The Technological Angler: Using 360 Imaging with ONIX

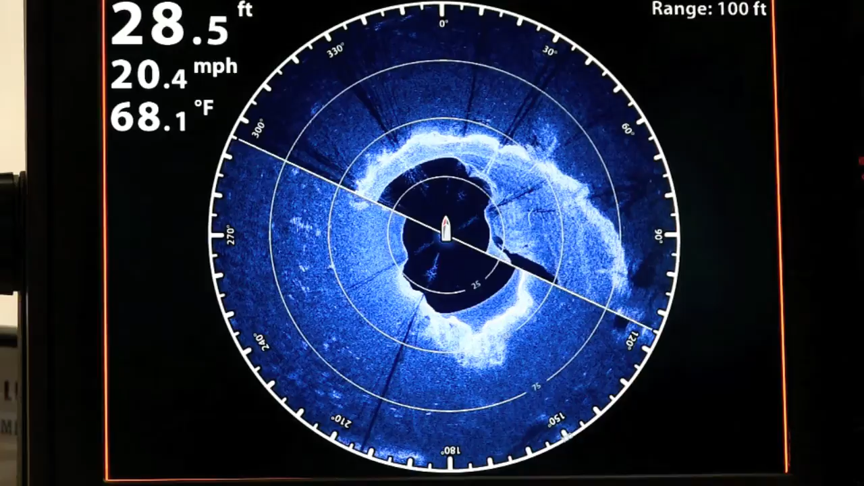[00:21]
On screen: depth 28.5 ft, water 68.1°F, speed 20.4 mph
Only 360 imaging provides us with a real-time comprehensive view of the bottom and the water column surrounding the boat in all directions. Let's take a look at the 360 imaging interface on the Humminbird Onyx system.
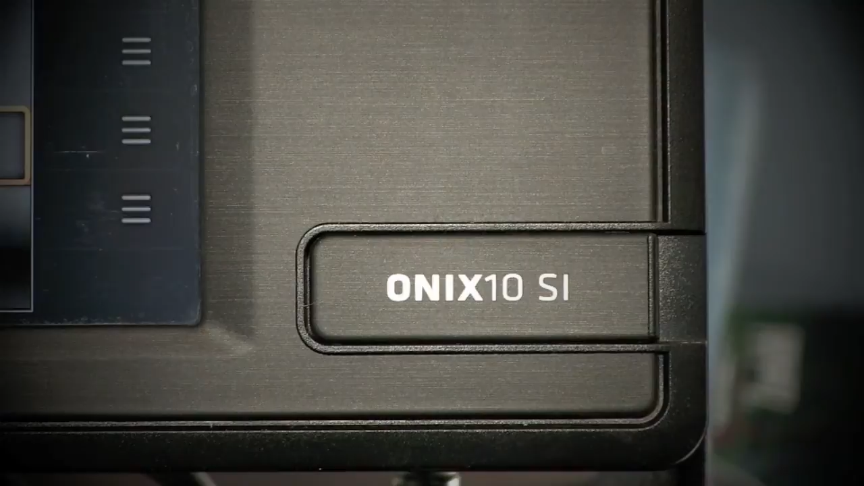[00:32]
The cross-touch interface of the Onyx system makes it easy for us to adjust all of our
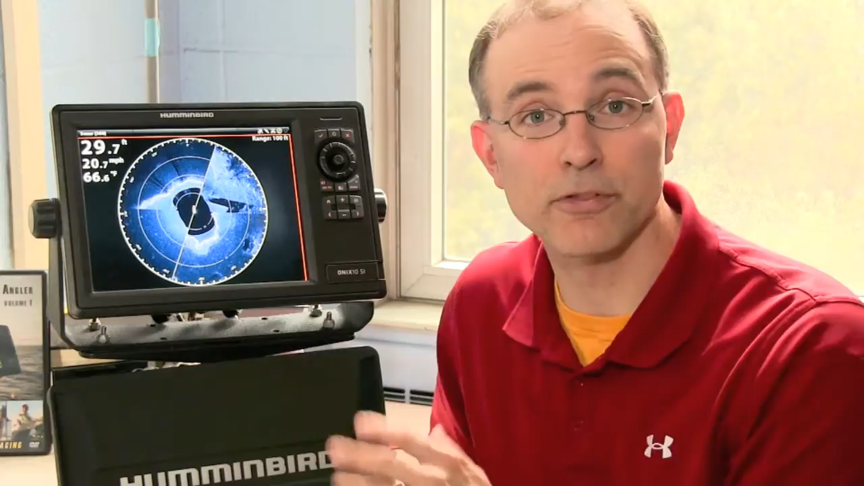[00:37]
360 settings directly from this 360 imaging view.
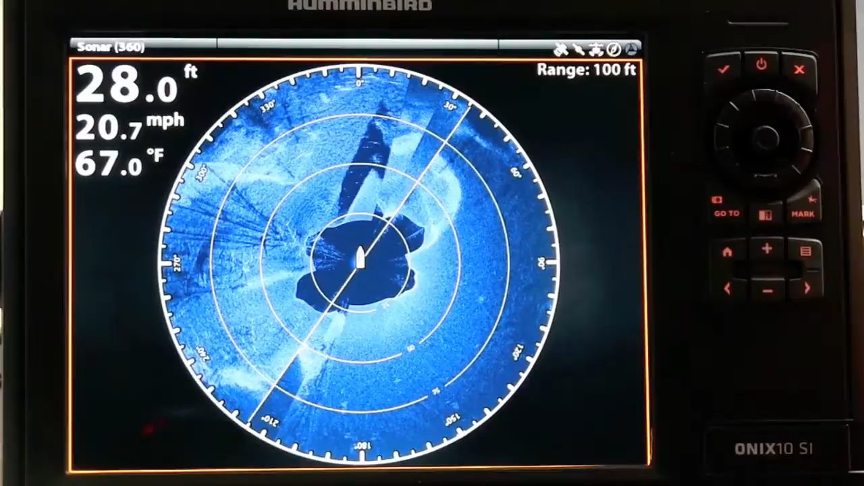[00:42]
On screen: depth 28.0 ft, water 67.0°F, speed 20.7 mph
We can either touch this 360 button up in the upper left hand corner of the screen or press the menu button on the control pad.
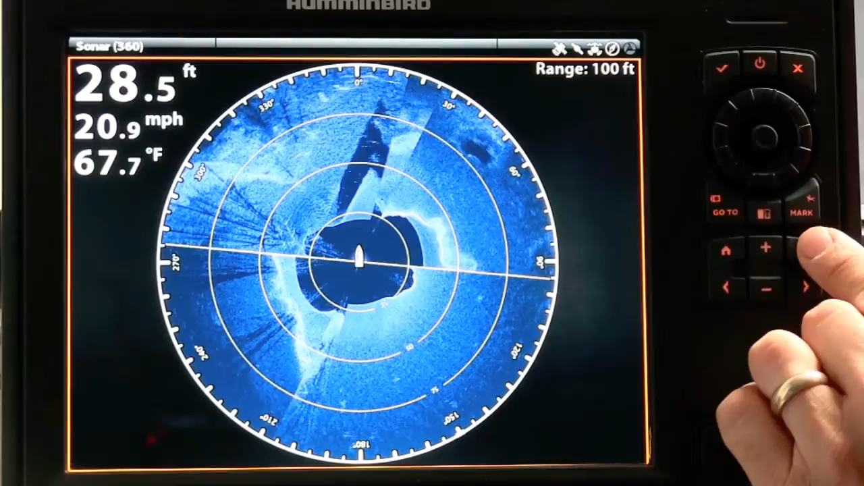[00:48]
On screen: depth 28.5 ft, water 67.7°F, speed 20.9 mph
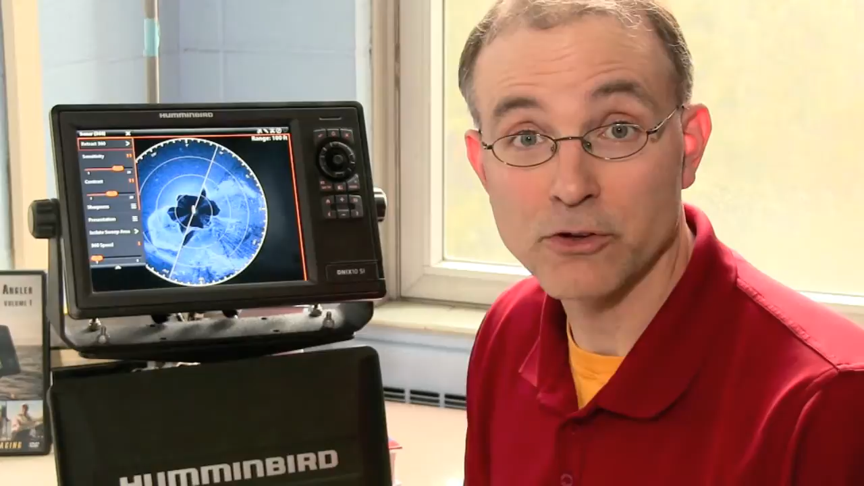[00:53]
Now this settings menu provides us with easy access to all the common 360 imaging settings. Things like range, sweep speed, sensitivity, contrast, and sharpness. Simply touch one of these settings to select it and then adjust its value either by turning the control wheel or by pressing the slider and typing in the desired value.
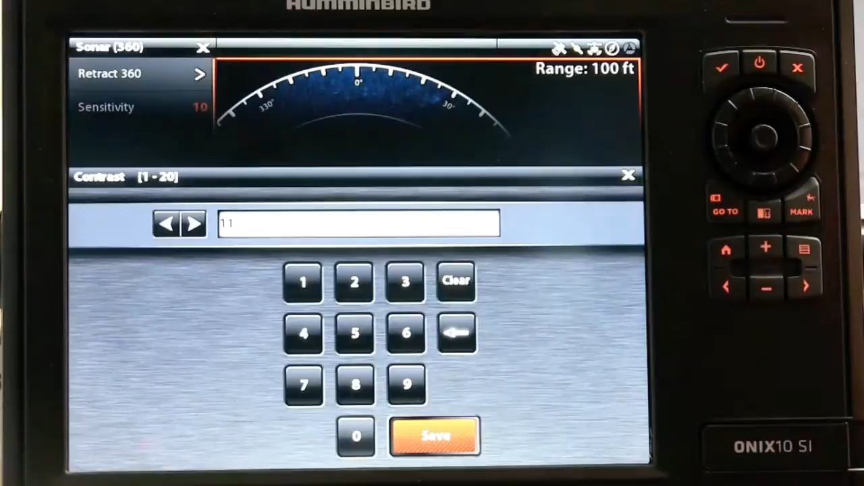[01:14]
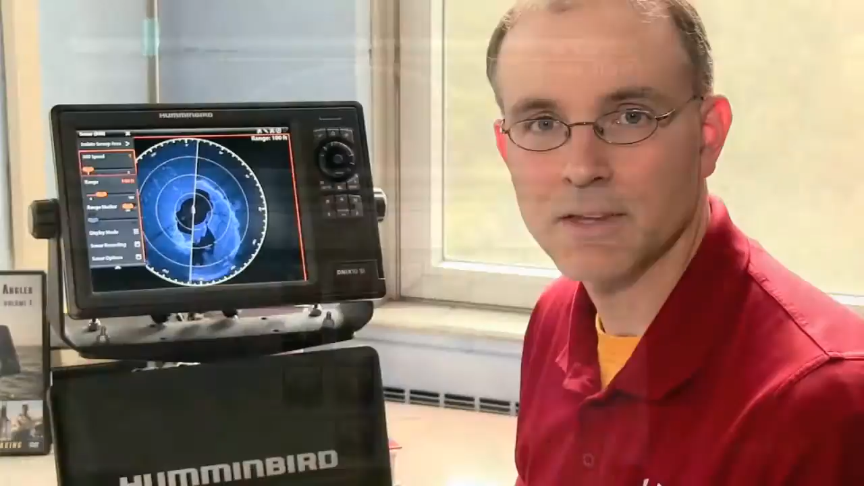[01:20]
This same settings menu allows us to adjust other 360 imaging display parameters.
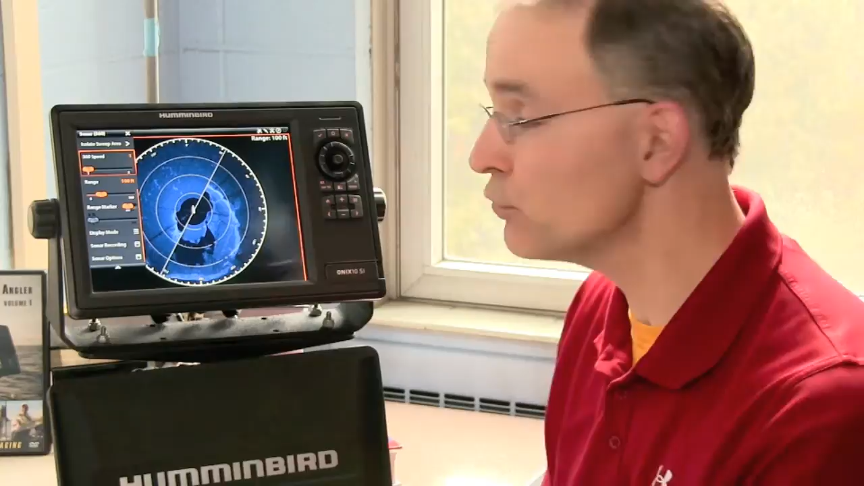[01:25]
To do so simply select sonar options followed by overlays.
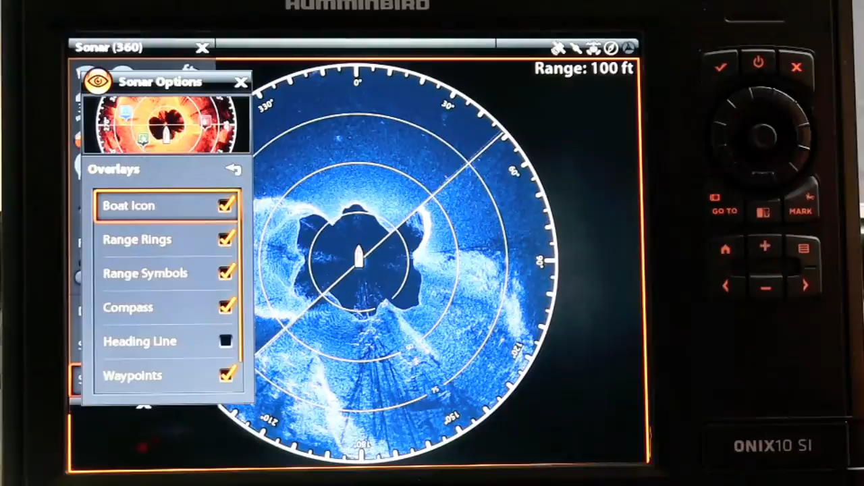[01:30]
This overlays menu allows us to add or remove things like range rings or the compass overlay or the boat icon.